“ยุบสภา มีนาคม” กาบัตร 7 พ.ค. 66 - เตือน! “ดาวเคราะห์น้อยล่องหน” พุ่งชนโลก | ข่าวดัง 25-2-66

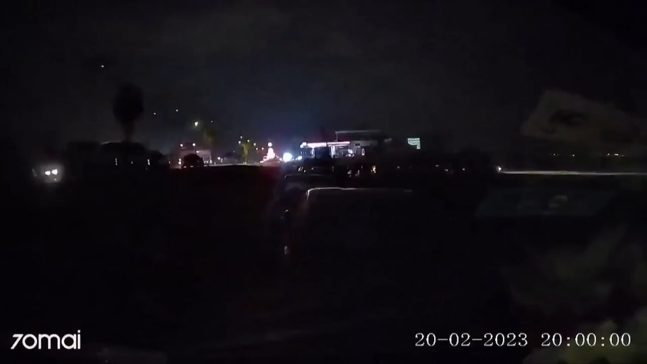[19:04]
พาพเหตุ SCOTT คนาดเกิดแผ่นดินไว้รุ่นแรงในจังหวัดฮาไตของตุรกีเมื่อสัปดาษที่ผ่านมาที่จังหวัดฮาไตถือเป็นพื้นธี่เสียหายหนักจากเหตุแผ่นดินไว้รุ่นแรงขนาด 7.